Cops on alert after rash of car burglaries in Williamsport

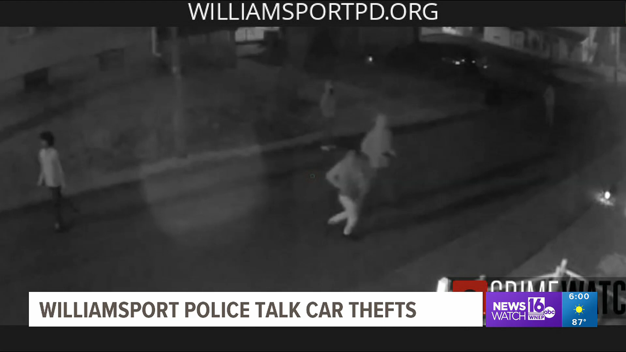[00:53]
According to police, the group found keys in the car and began to drive it before crashing it into a parked car. So far, police have been able to make arrests in all of the recent break-ins.